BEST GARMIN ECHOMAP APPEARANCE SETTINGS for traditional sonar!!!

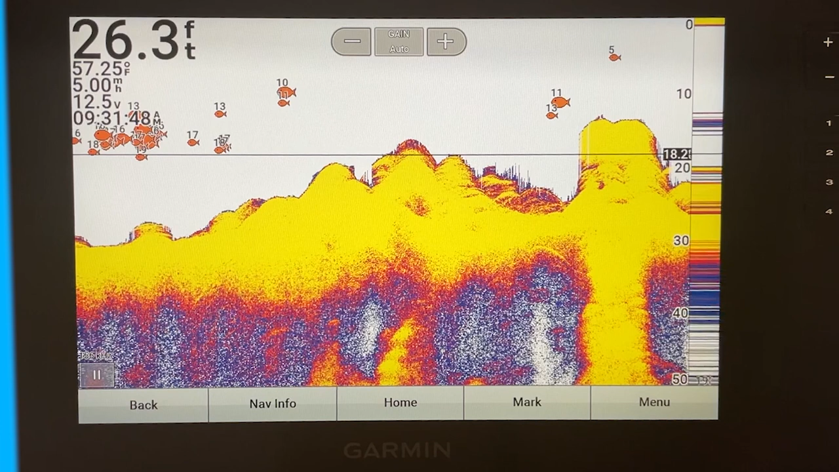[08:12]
On screen: depth 26.3 ft, water 57.25°F
But other than that, go ahead and rely on looking at the arches. Or at least that's my opinion.
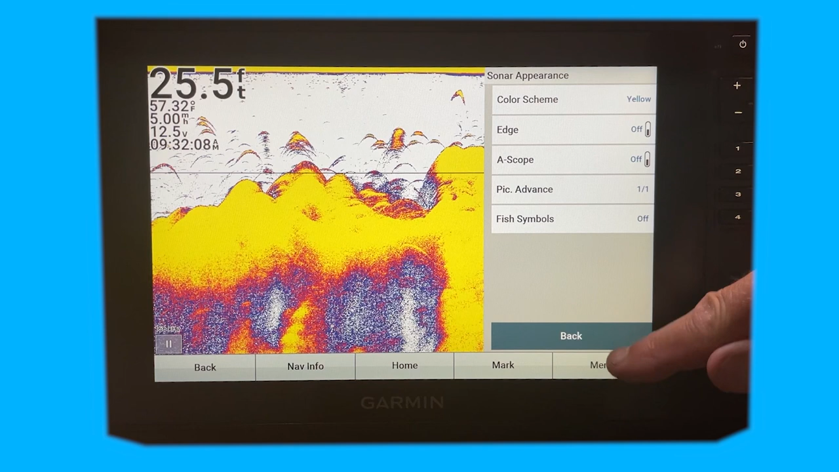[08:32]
On screen: depth 25.5 ft, water 57.32°F
There we go. And if you want to get rid of that, this line here. And remember, that's not in the appearance. That's just up here in the sonar setup.
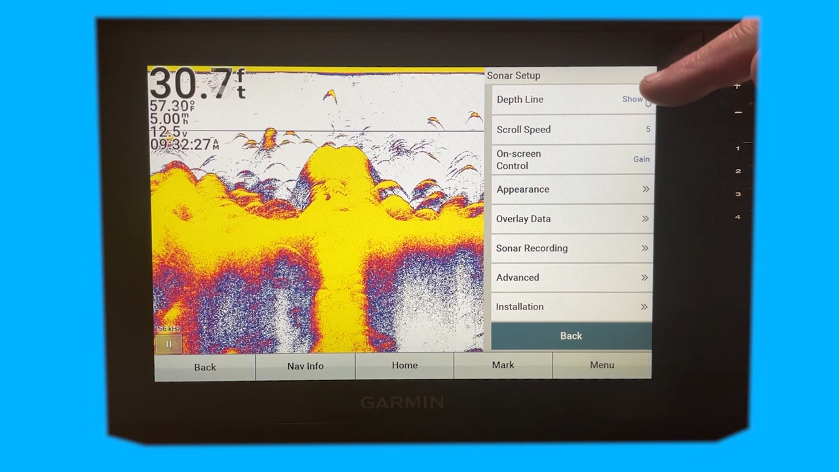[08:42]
On screen: depth 30.7 ft
You can turn that depth line off.
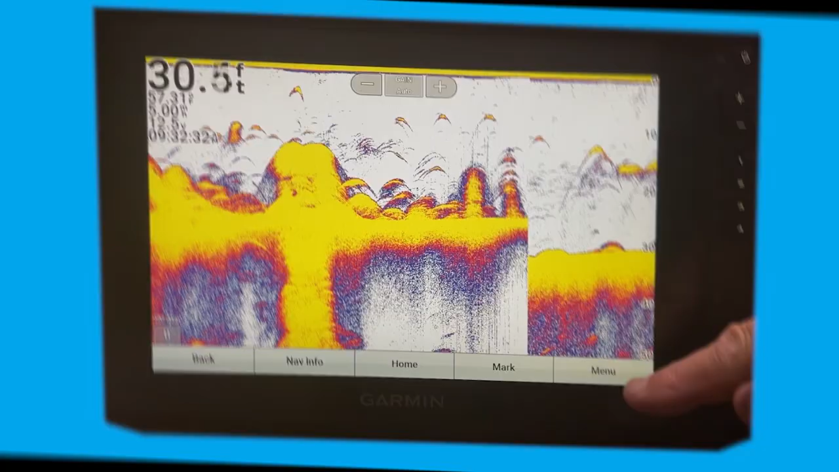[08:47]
On screen: depth 30.5 ft
So as you can see, those settings are pretty handy for the traditional sonar setup. So, you know what?